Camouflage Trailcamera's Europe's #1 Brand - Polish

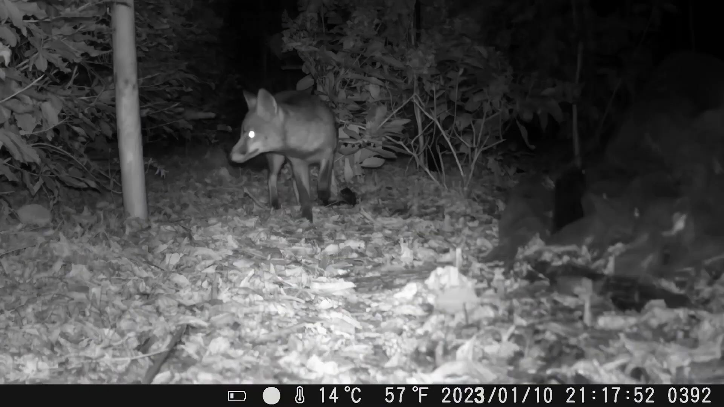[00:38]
Wyposażony w technologię podczerwieni odkryj tajemnice ożywające po zachodzie słońca.